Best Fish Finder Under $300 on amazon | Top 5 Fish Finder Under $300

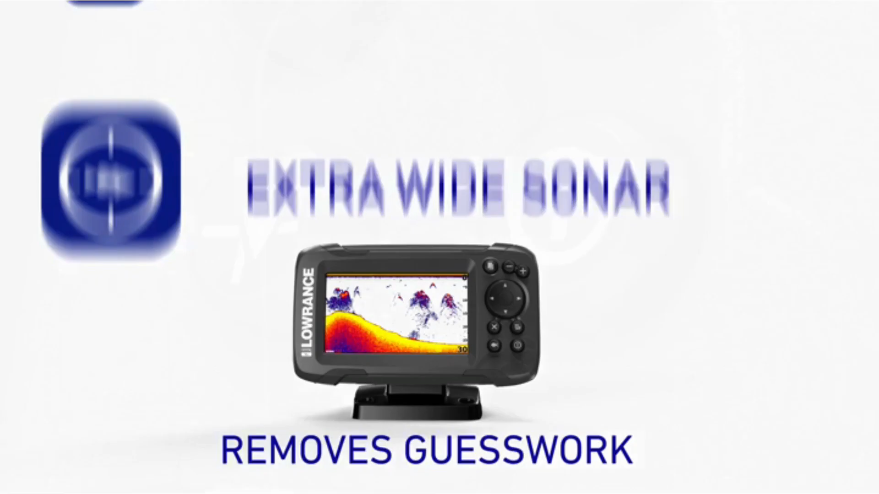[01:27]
The Lorentz Hook 2 4X Fish Finder features auto-tuning sonar and phone-like menus giving you more time to spend fishing and less time dealing with settings.
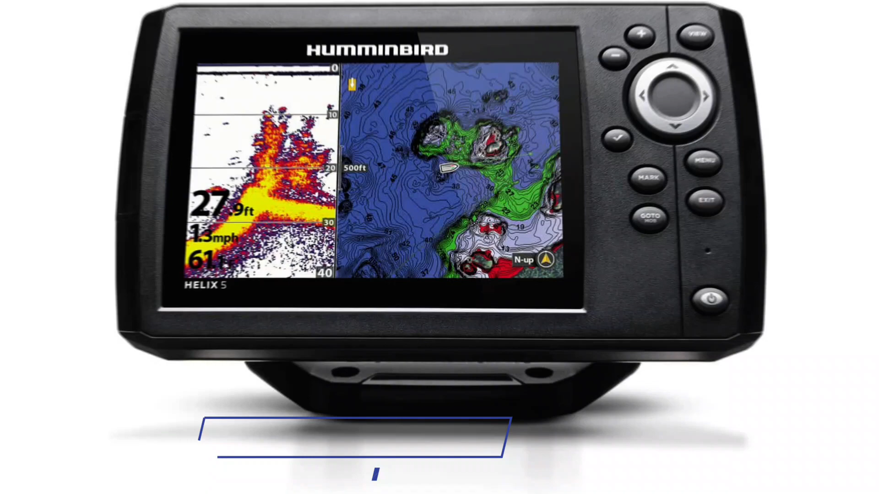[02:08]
On screen: depth 27.9 ft
The included transducer has chirp, side, and down-imaging sonar. It scans wide and deep, meaning you get a wide range to view where those pesky fish are hiding.
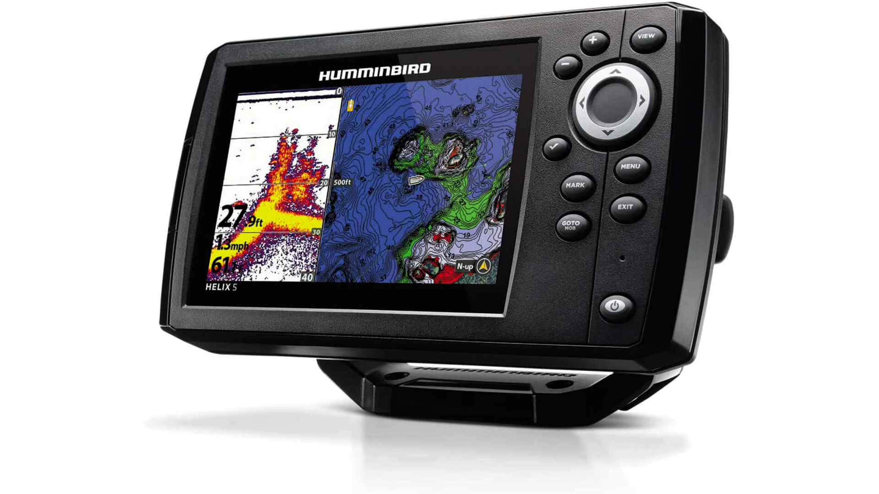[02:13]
On screen: depth 27.9 ft
You can even pick them out around pilings and cover them with ease. Overall, it's a fantastic unit and will work perfectly in a boat, pontoon, and kayak.
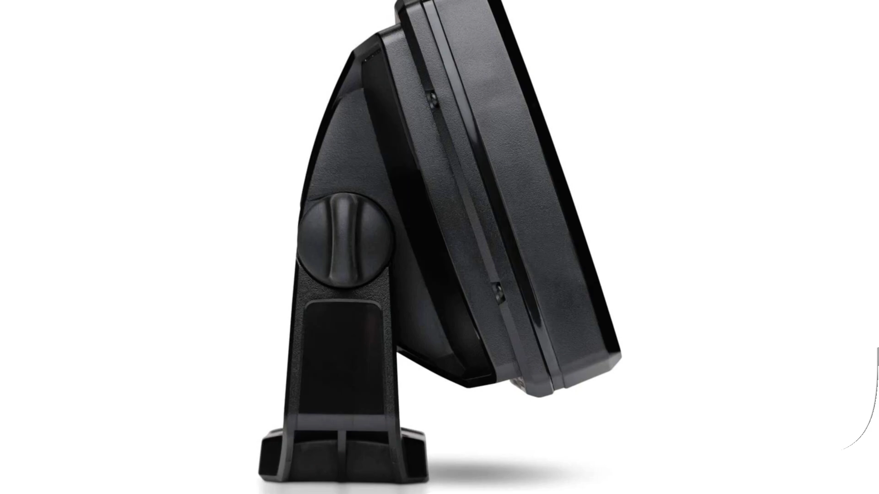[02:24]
Number 3. Lorentz Hook Reveal 5X Fish Finder The Lorentz Hook Reveal 5 Split Shot is a heartbeat away from being the top choice.
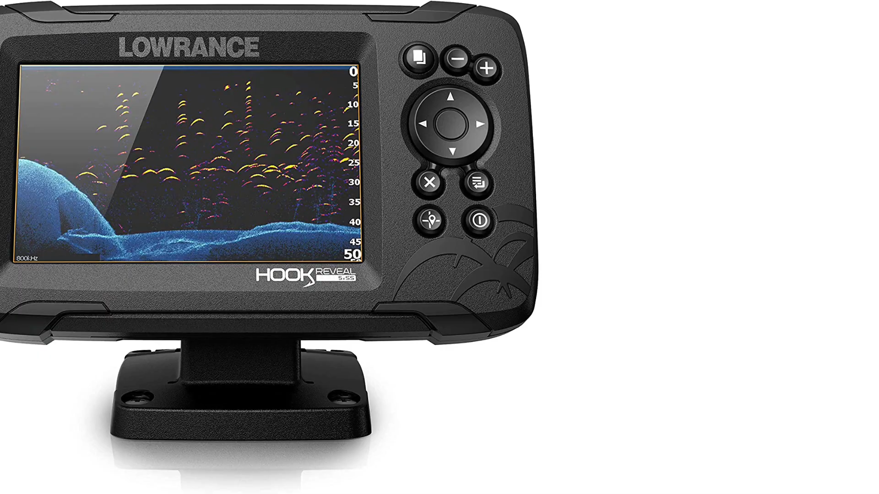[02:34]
It has three sonar types, chirp, down, and side image scanning,
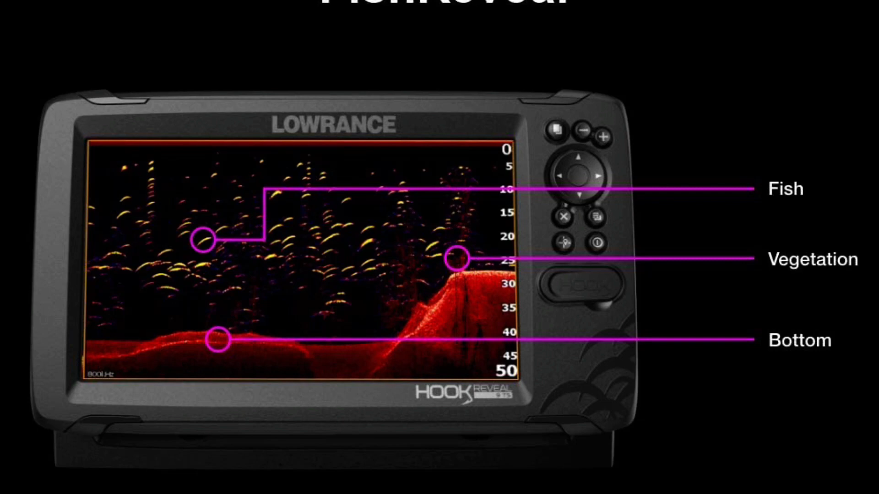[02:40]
chart plotting, GPS, and Wi-Fi built-in.
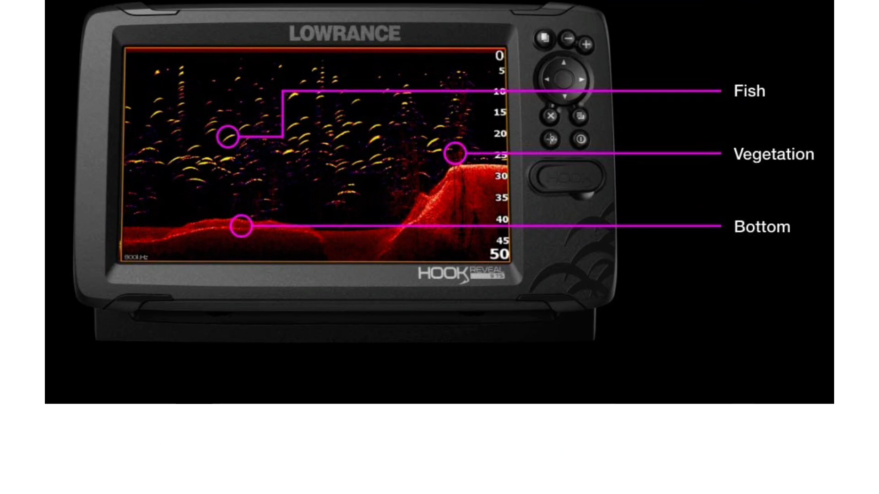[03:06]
Spend more time fishing and less time reworking your sonar settings with Hook Reveal Auto Tuning Sonar,
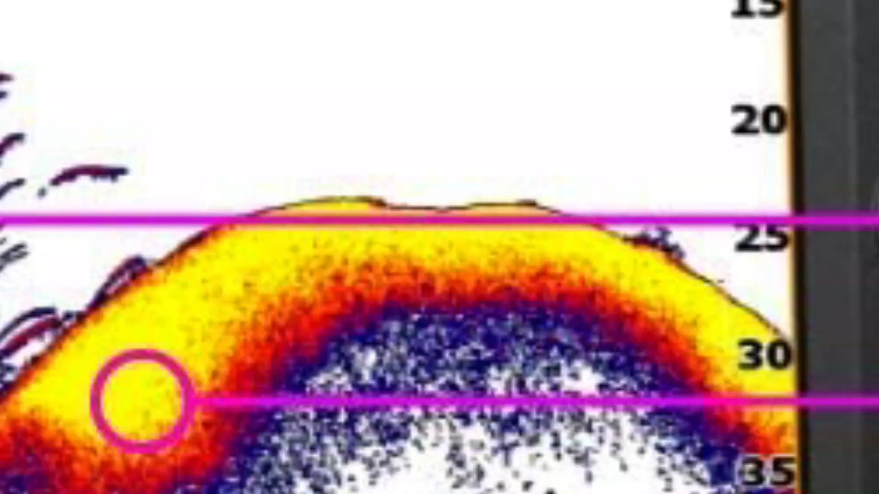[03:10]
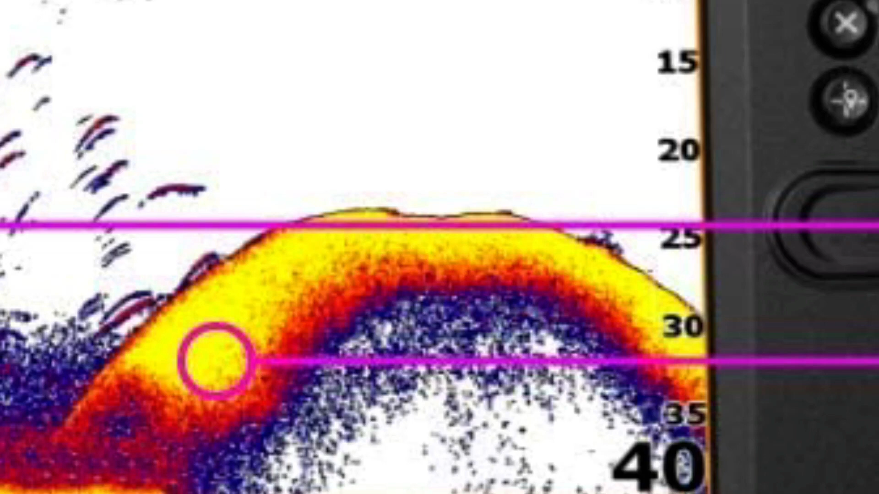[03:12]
which ensures you get the best sonar image every time by automatically adjusting settings as fishing conditions change.
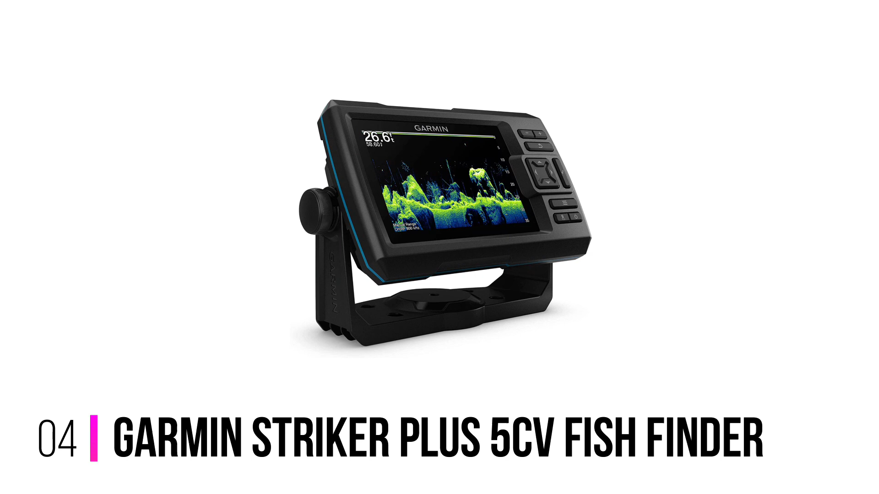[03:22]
The Garmin Striker Plus 5CV is a good choice for the price.
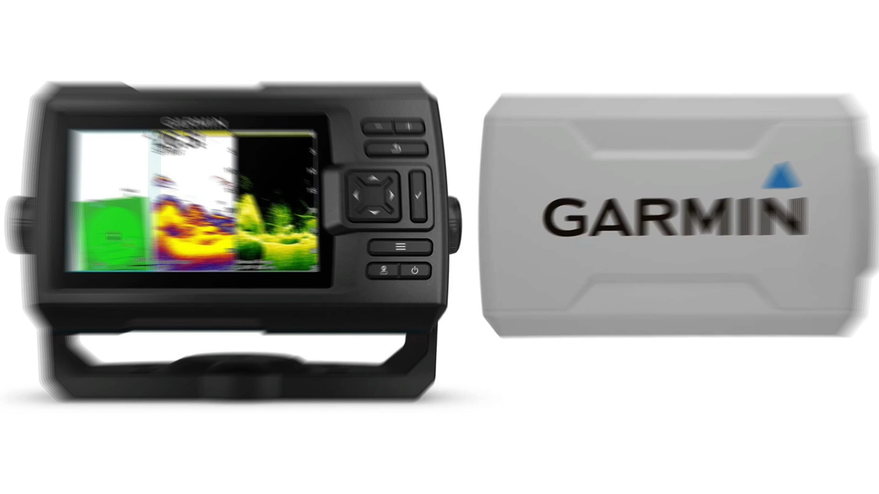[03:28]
It outpaces the 4CV in every way and scans up to 1,100 feet in saltwater.
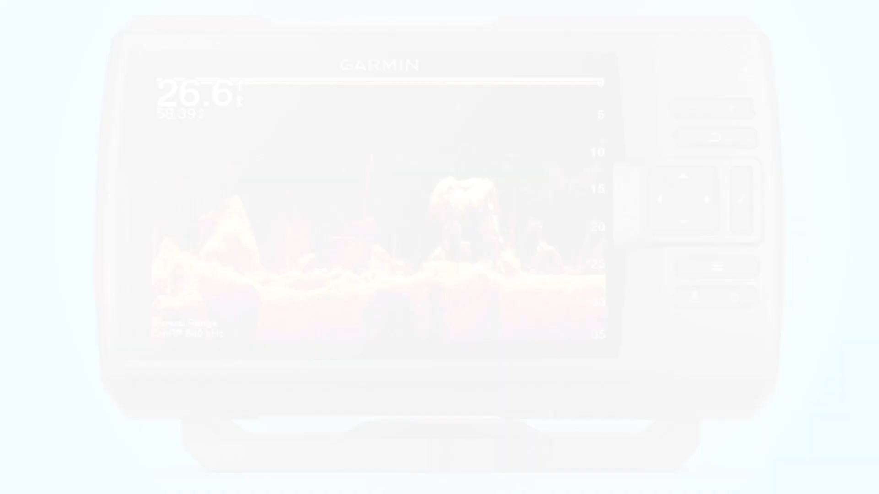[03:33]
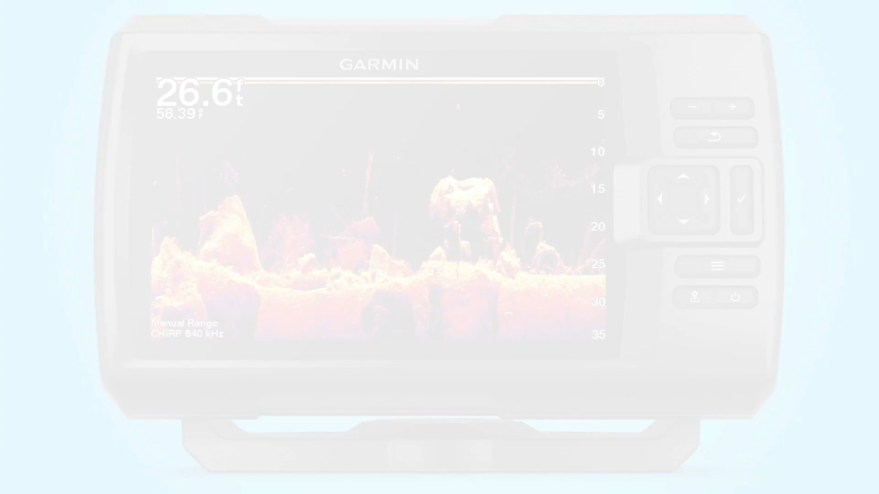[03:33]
On screen: depth 26.6 ft
The display is 800x480 resolution color on a 5-inch screen. The GPS in this device allows you to store 5,000 waypoints. This Garmin Fish Finder is big enough to take out on the ocean in your boat, yet small enough to go out on your kayak or pontoon. Packaged with ClearVoo sonar technology standard, you get ultra-clear imaging.